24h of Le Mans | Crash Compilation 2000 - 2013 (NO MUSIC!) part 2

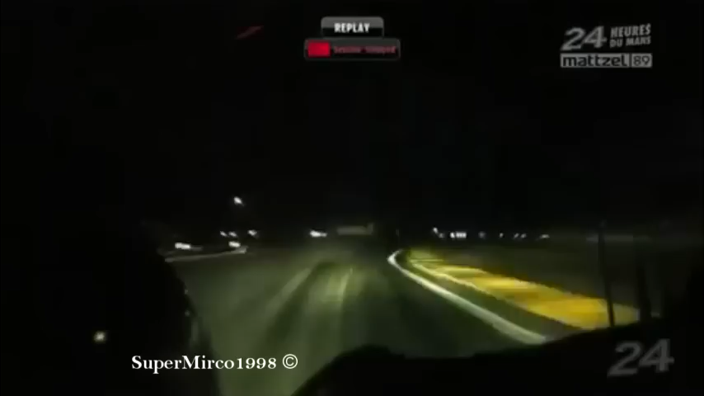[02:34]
It's a great feeling here on LeBron to drive. But you drive at some corners where it's dark. It's actually when you think about it. You do that intuitively. Because the lights lights somewhere else. They lights somewhere else than where you actually drive.